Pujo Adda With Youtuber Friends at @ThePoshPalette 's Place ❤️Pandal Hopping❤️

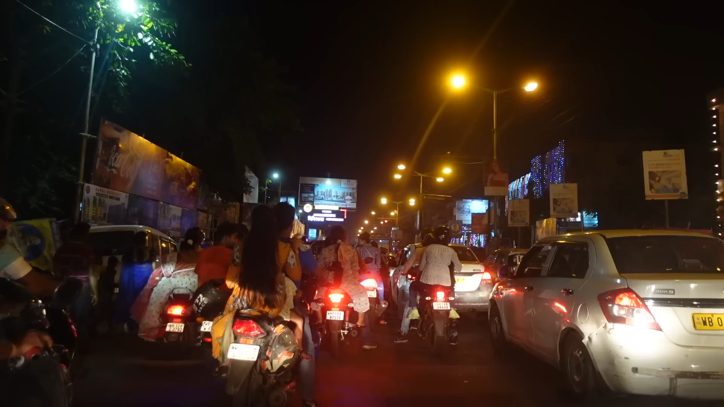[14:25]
আজকে দেখলাম লেজার লাইট বন্ধ হয়ে গেছে, এখন বাজে 12:10, ট্রাফিক তো শুধু দেখো বিটি রোডের, মানে কেন যে সন্তোষ মিত্র স্কয়ার বন্ধ করে দিয়েছে বোঝা যাচ্ছে,